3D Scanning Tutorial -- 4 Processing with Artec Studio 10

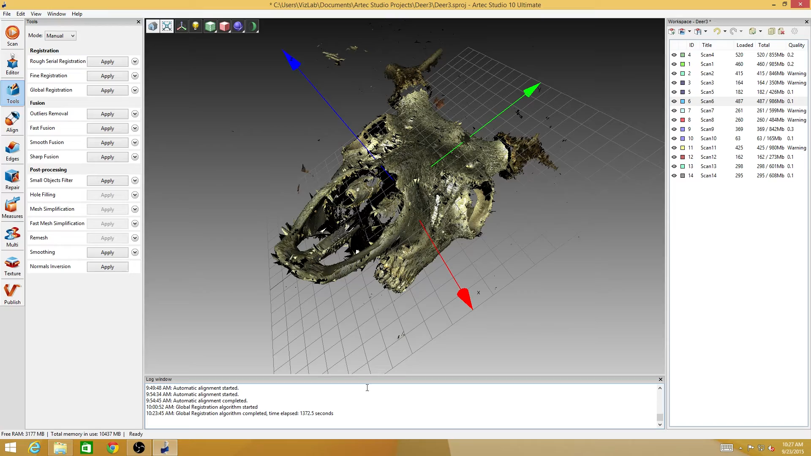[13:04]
But one of the things that we noticed, you remember before how it looked like there was a bunch of different layers for right here at the end of the nose, and they're all together now.
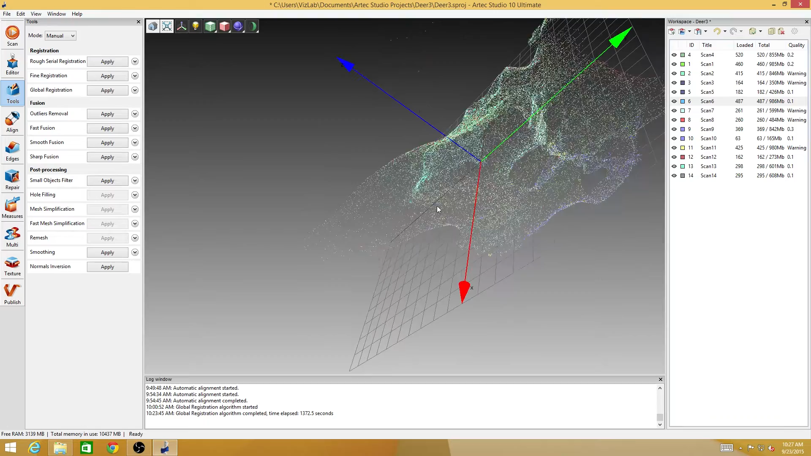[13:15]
But one thing that has now reared its ugly head that we have to fix, look at all these scans over here. All the numbers have changed after it's gone through and globally registered all the data. Some of these numbers are down near 0.1, 0.1, 0.2, 0.3, but several of these data sets have a warning sign on them. That means that there's bad data inside of those scans that is either going to be ignored or not used, but it is definitely taking up space.
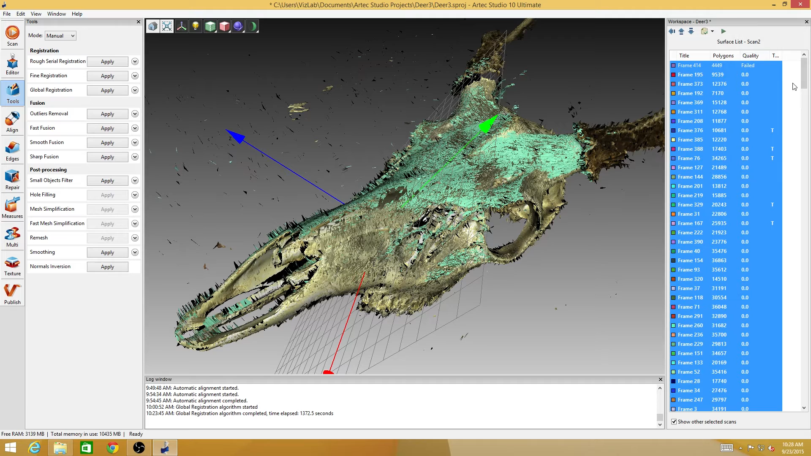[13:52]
So, we can clean up a little space and clean up our scans a little bit by going into each one of these and sorting them by quality. So, if I sort it by quality, I see that there's one frame of data, and there it is right there, there's one frame of data that the software failed to globally registrate. So, I'm going to just delete that one frame of data. This one, there's one frame of data in this one. It's really good. Usually, it's dozens and dozens of frames. So, this one has several frames of failed data. Just select all those frames and delete them.
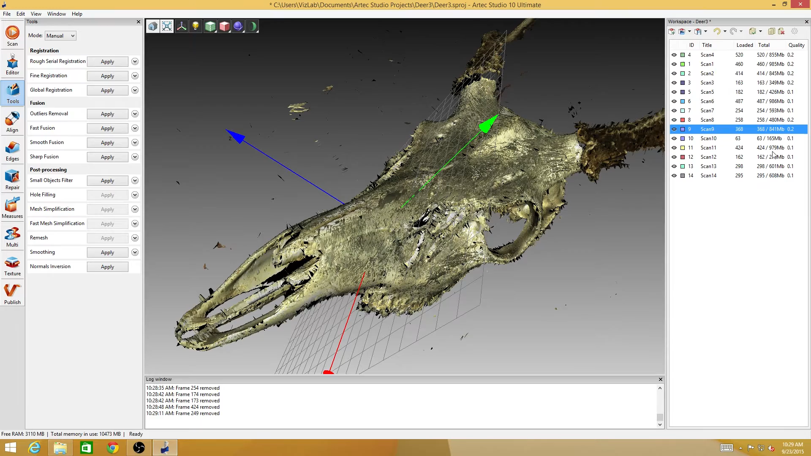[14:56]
It's a confidence reading. If I get rid of things that are too high, then it's going to improve the overall confidence of the scan. The end result will be cleaner.
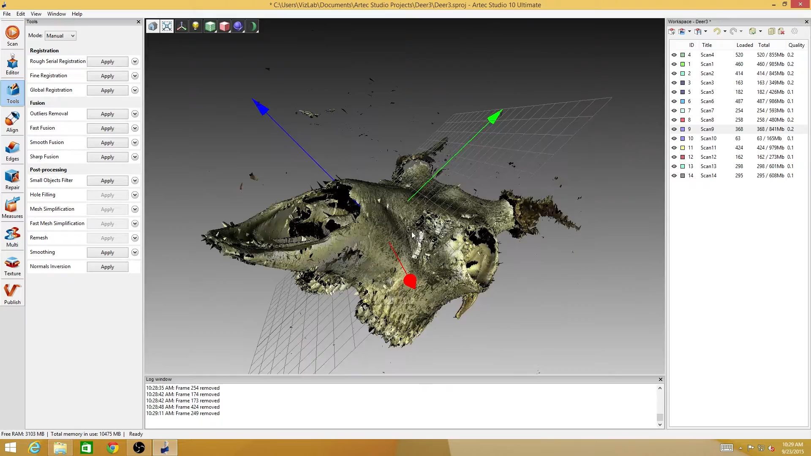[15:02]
So, we have globally registered our scans. We have removed all the bad data from the scans.
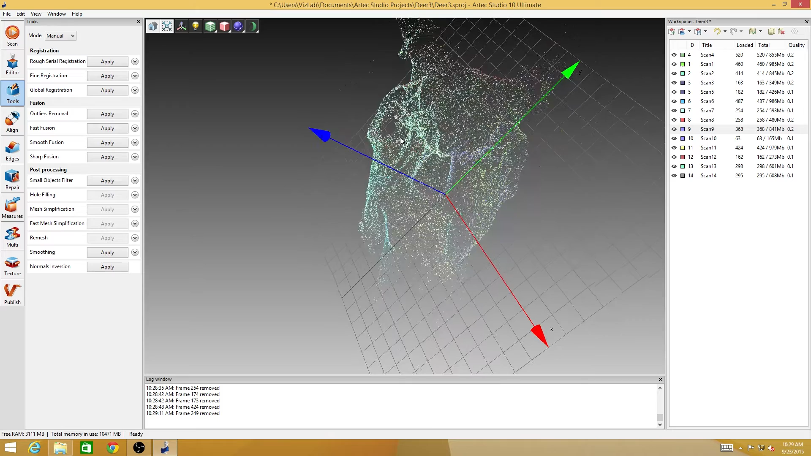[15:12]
Now, the next thing to do is to remove the outliers. And what it's going to do is, it's going to do a statistical analysis on this surface and find things that don't belong,
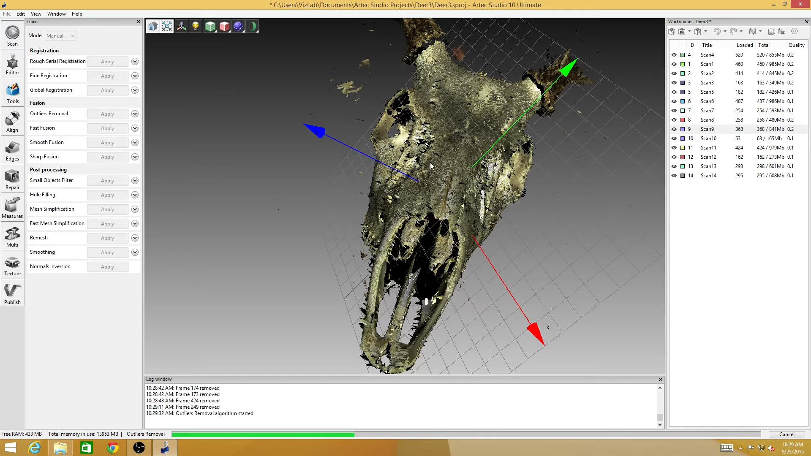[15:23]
that fall outside of a predefined mean deviation. I should mention that all of these different procedures have settings under them.
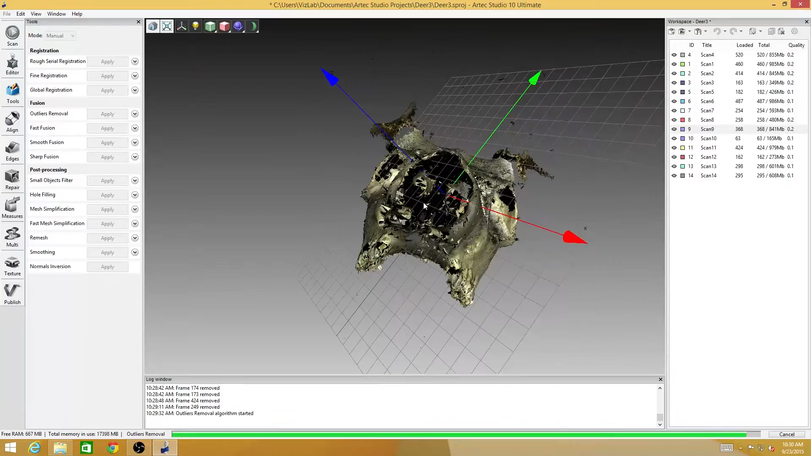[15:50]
the defaults that come with the software usually do a pretty good job of doing it. We're almost done with the outlier removal. As soon as this little green bar gets over here, this is always the exciting part.
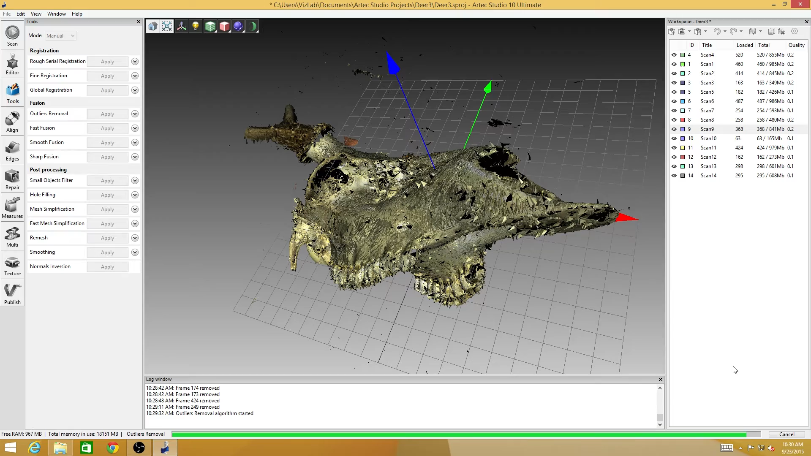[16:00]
Take just a little bit more, just a little bit more. Fortunately, I can amuse myself by moving the model around while it's thinking. That doesn't seem to interrupt the processing.
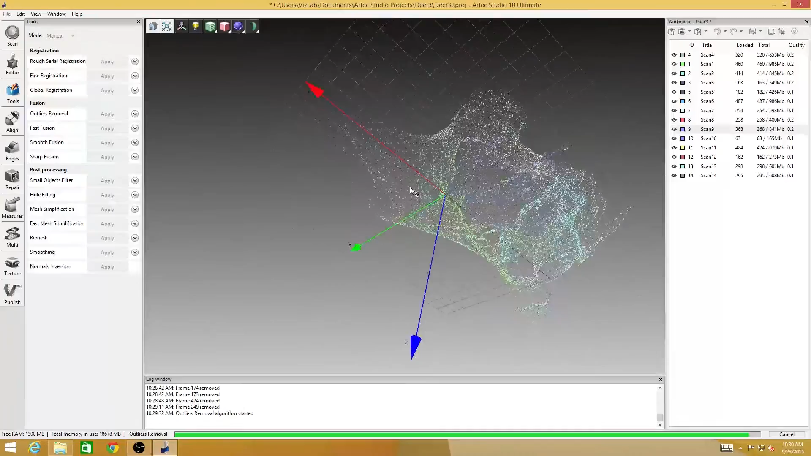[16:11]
It gives you something to look at. Oh, oh, it's not quite done. Something I should point out about the computers, notice it's full memory in use and the total amount of free RAM. This computer has nowhere near the memory capacity it needs to scan something this big. The downside is what that's going to mean is that it's going to take a lot longer. As soon as, I mean, we've only got 16 gigs of RAM on this machine.
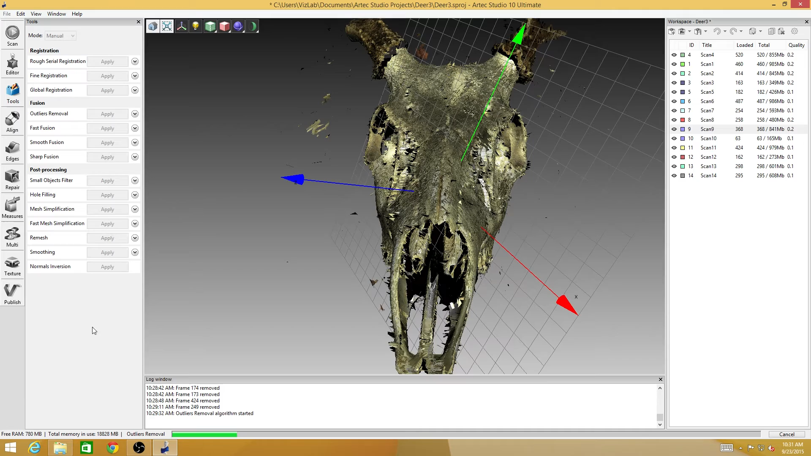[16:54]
It's using 18 gigs of RAM for this process. That means a good chunk of this has gone to using virtual memory off the hard drive, which is about 100 times slower than actual RAM RAM.
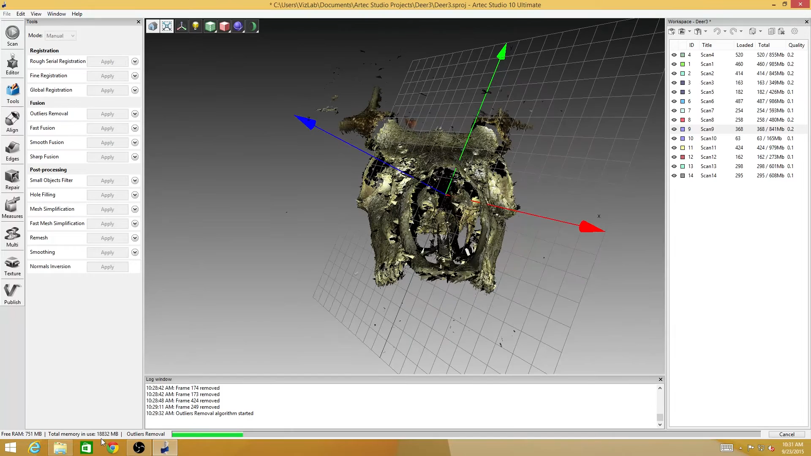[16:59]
This number can just keep going up and up and up. As long as you're patient, it's no big deal. But it looks like this is going to be a situation that calls for patience.
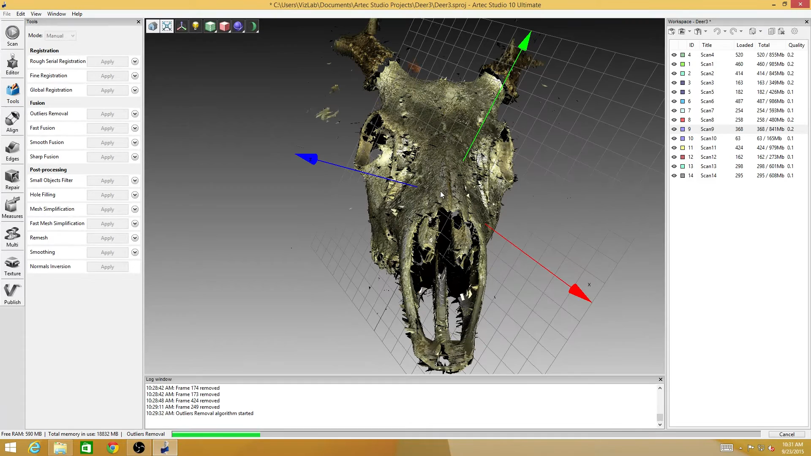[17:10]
So I'm going to pause the video and we'll pick this up when this is done.
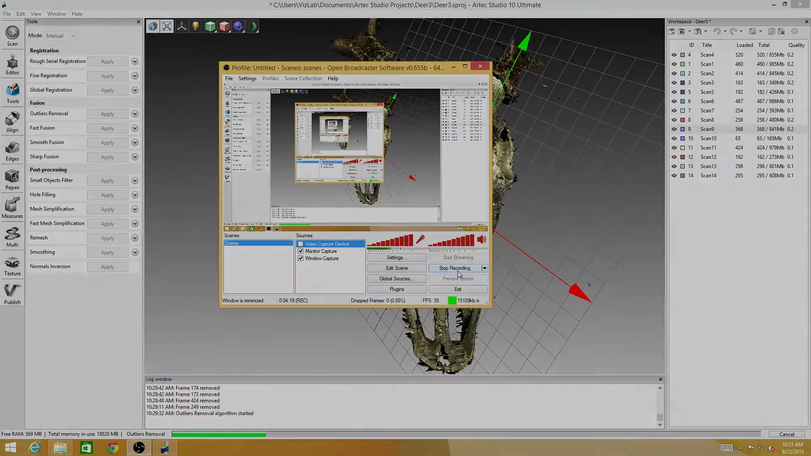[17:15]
All right, so we're back again. The outliers have been removed and you notice that our surface looks a whole lot cleaner.
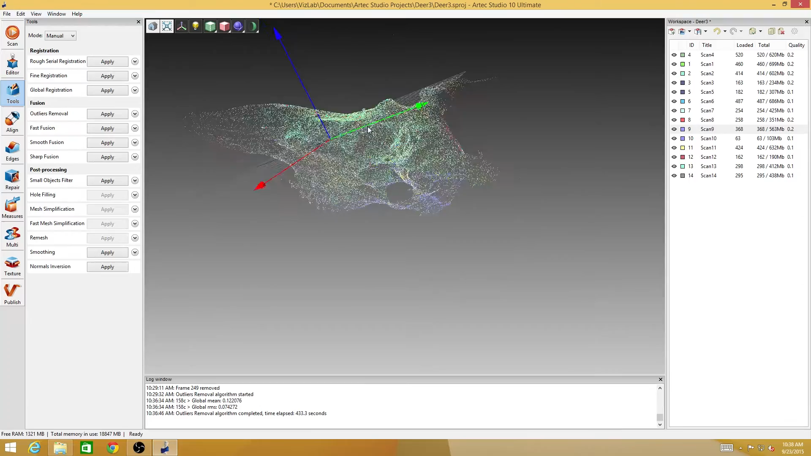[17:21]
We don't have nearly as many of those spiky edges.
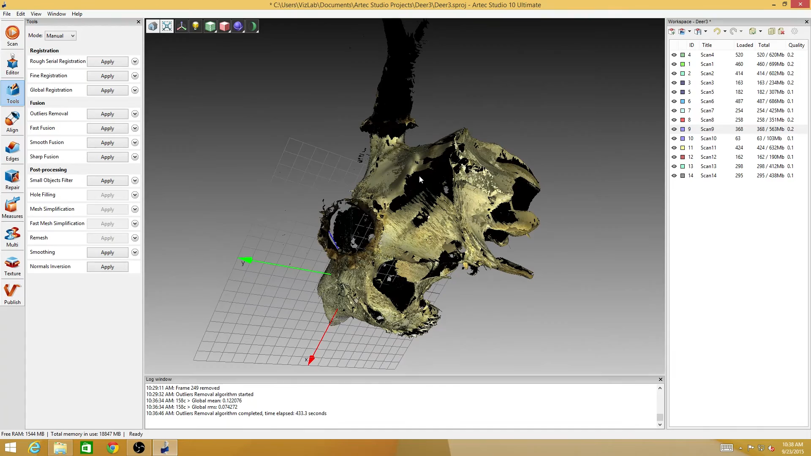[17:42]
So there's a spot on the back of the skull I need to rescan.
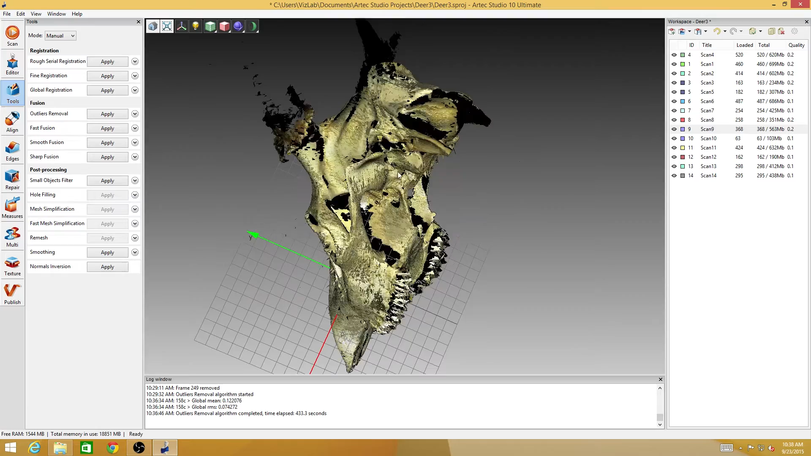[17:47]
Looks like that's actually where the spinal cord goes up, so that's never filling in.
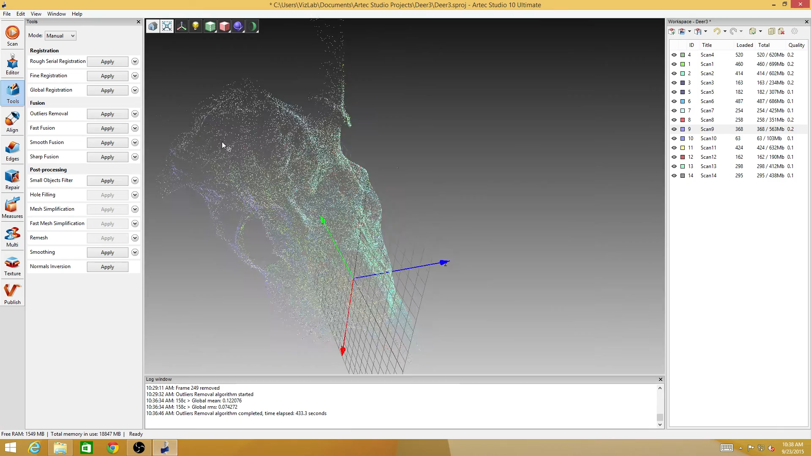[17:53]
And where's a couple other spots? It's the top side of this orbital cavity.
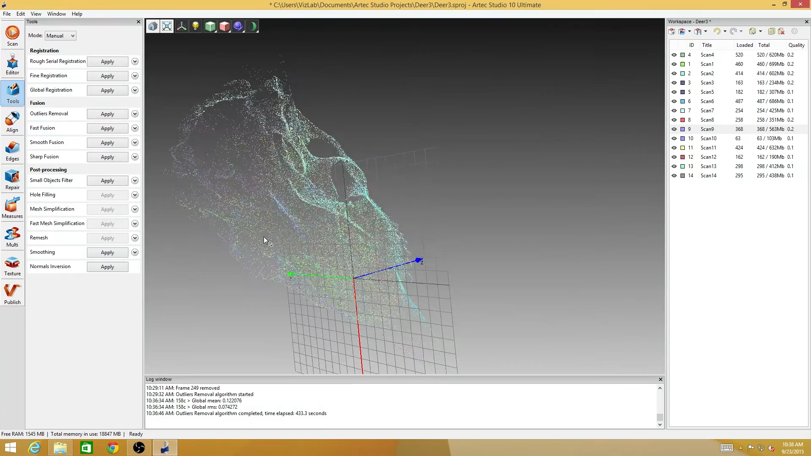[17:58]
I knew it was going to be a pain.
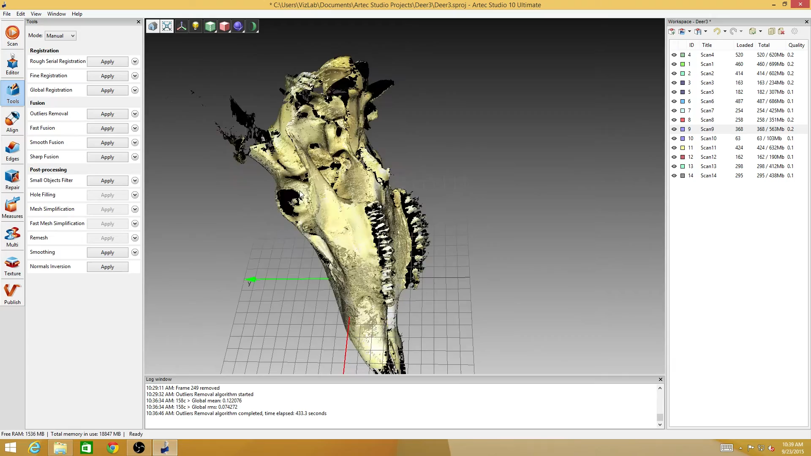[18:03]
Right there. There's some stuff that I missed.
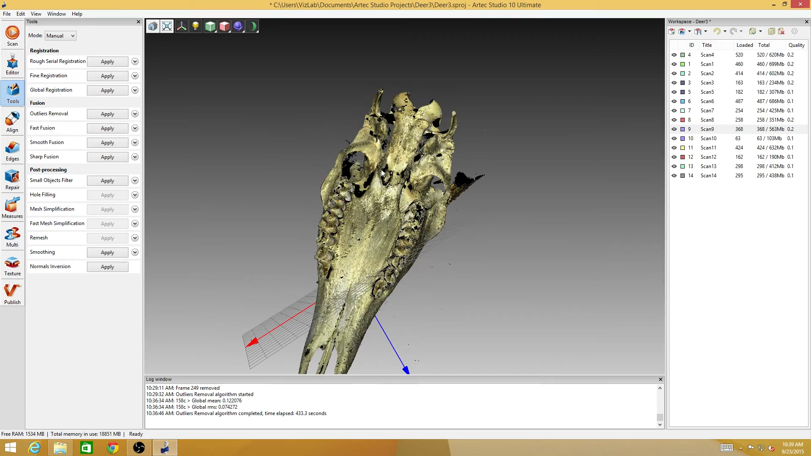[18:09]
So I'm going to take a step back and scan this thing a little bit more
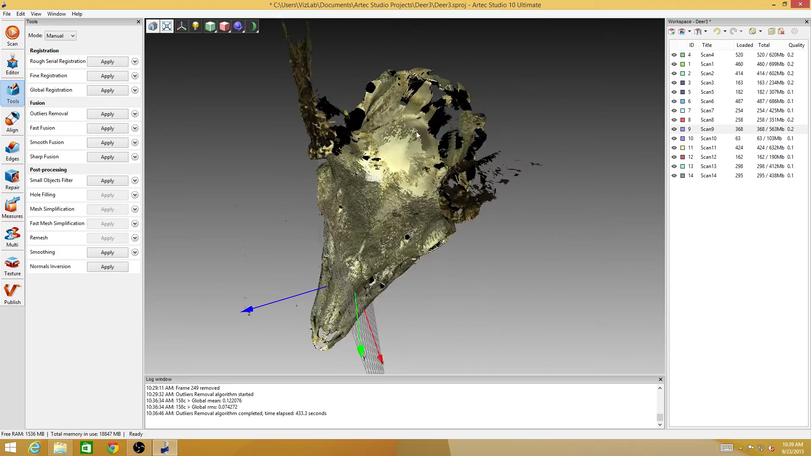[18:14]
and try and fill in the glaring holes anyway.